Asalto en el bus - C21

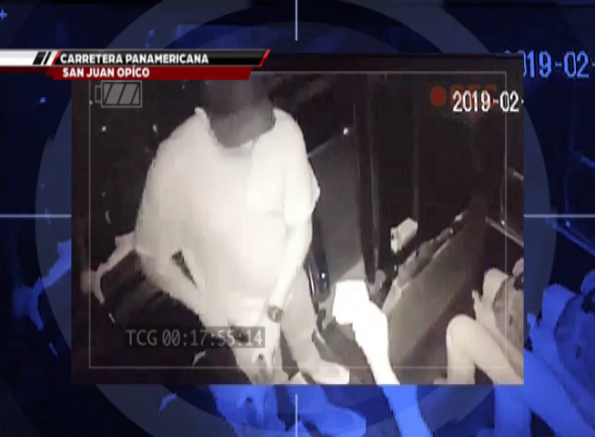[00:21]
Justo en el desvío de Opico, uno de los rateros, como si fuera el cobrador,
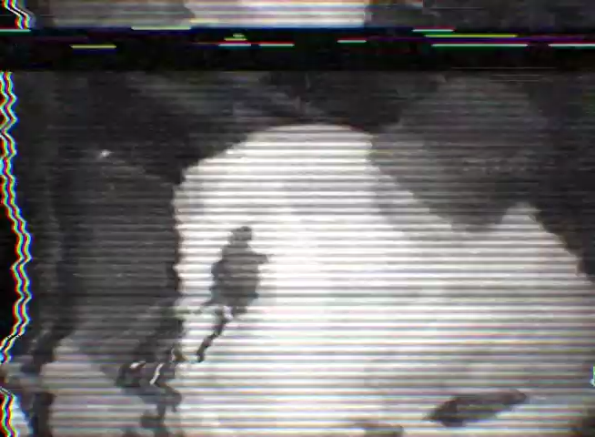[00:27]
pasó de asiento en asiento y apuntándolos con la pistola, les quitó carteras y teléfonos a los pasajeros.
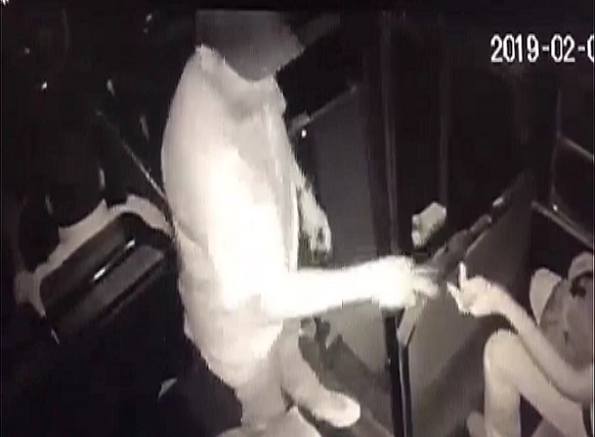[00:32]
El delincuente frecuentemente ve a sus lados por si alguien intenta repeler el asalto.
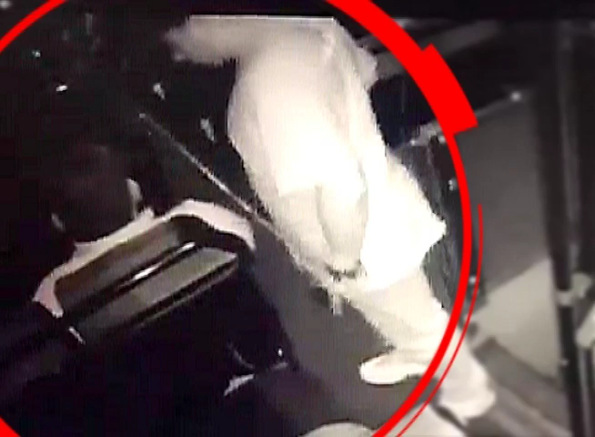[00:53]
Amenazaba a sus víctimas mientras se metía todo en las bolsas del pantalón.
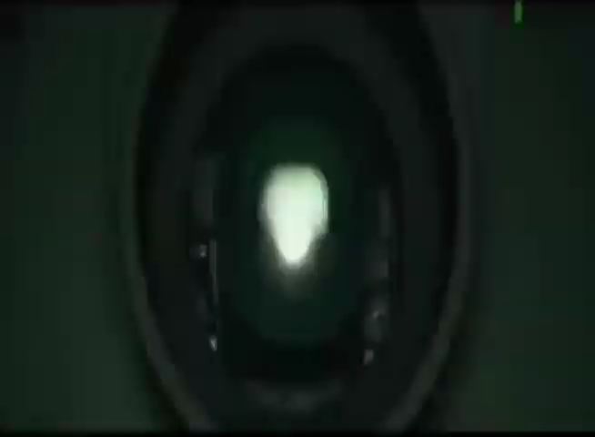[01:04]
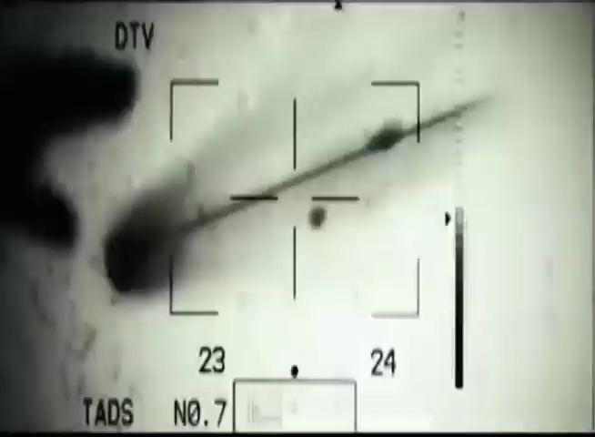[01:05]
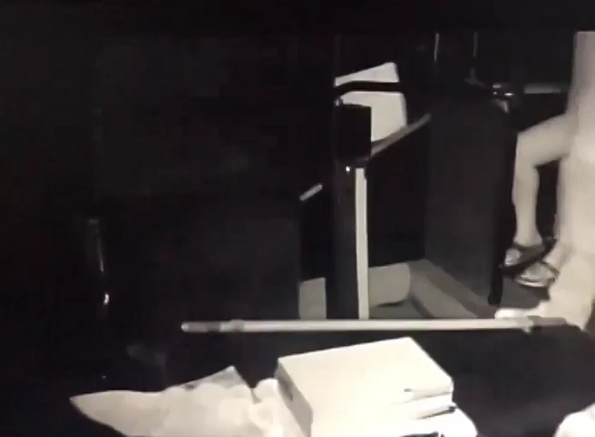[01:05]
Cuando dejó sin nada a los pasajeros, fue con el motorista, para exigirle el dinero de los viajes. El mañoso abrió la caja y por sus gestos pareciera que lo apresuró.
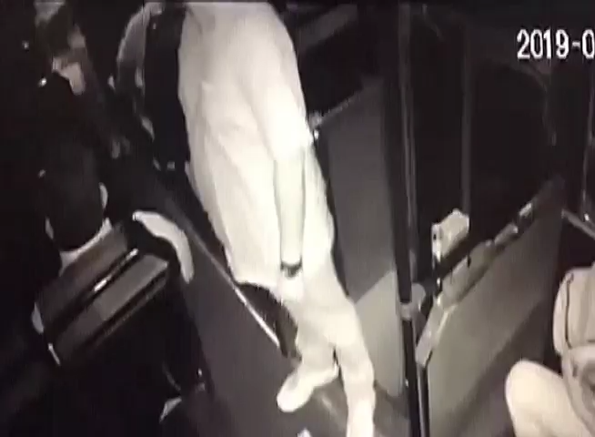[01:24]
Pero este bandido no tuvo el valor de actuar solo. Lo acompañaba a otro malhechor. El colmo fue que cuando ya no le escupó nada en los pantalones, agarraron las carteras más grandes para meter el resto de lo robado.
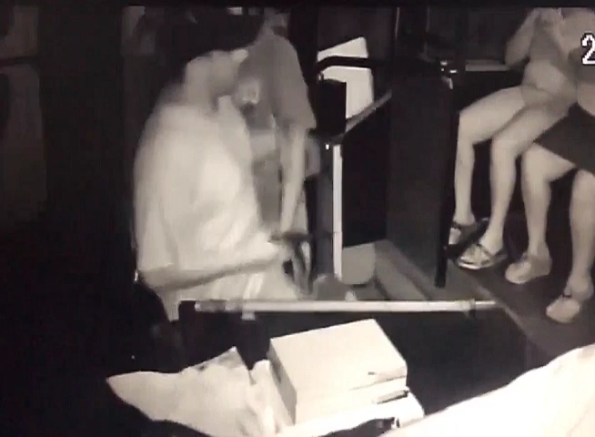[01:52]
Se pusieron varios minutos frente a las cámaras de vigilancia que el atudo tiene en sus buses, captándose perfectamente sus facciones. A pesar que era de noche, la opción de infrarrojo permitió que la grabación fuera clara. Ambos mañosos tienen entre 35 y 40 años.
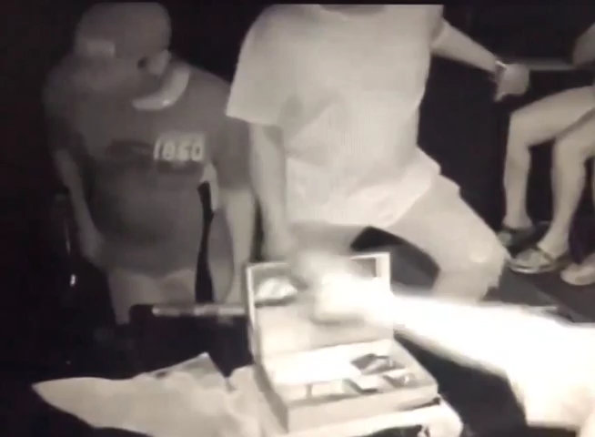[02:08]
Véalos bien.
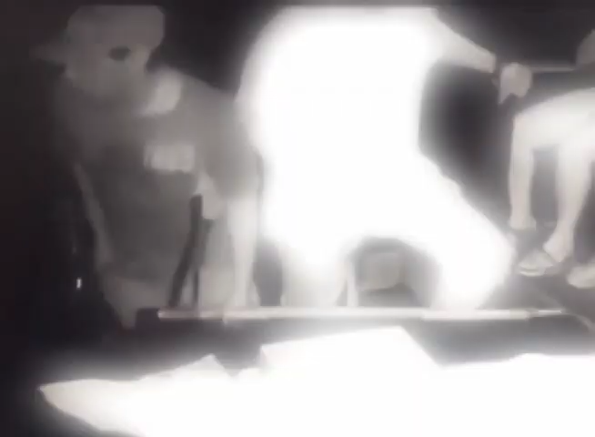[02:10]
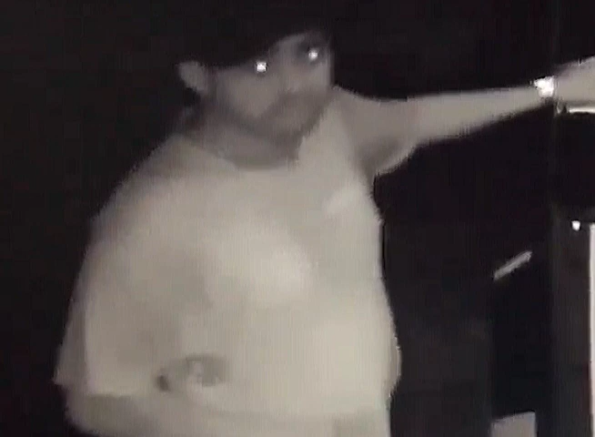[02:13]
El primero tiene barba corta, piel clara y estatura mediana.
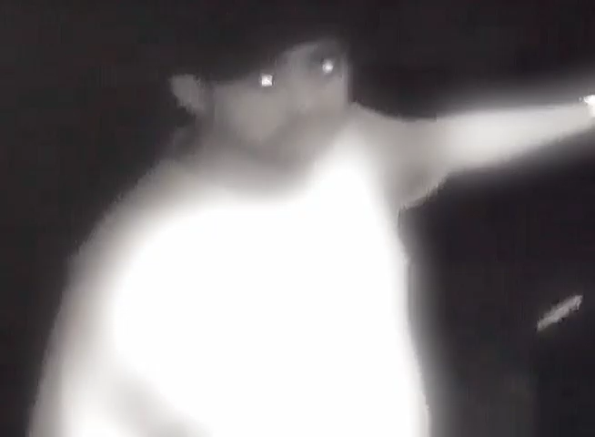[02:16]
El otro es más delgado, triqueño, también de estatura mediana.